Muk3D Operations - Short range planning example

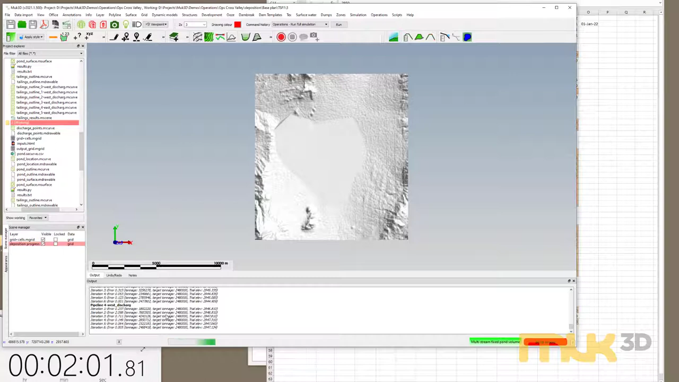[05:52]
So you're not just sitting here for 10 minutes waiting for it to run. And then we'll go through some post-processing of the output data shortly afterwards.
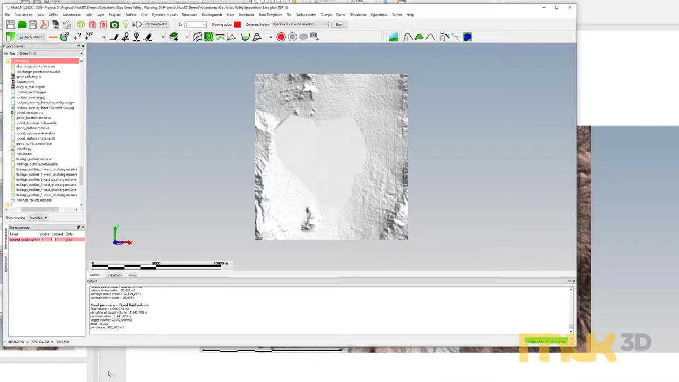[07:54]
So we've got two sets of images, one for our plan view, one for our southwest view.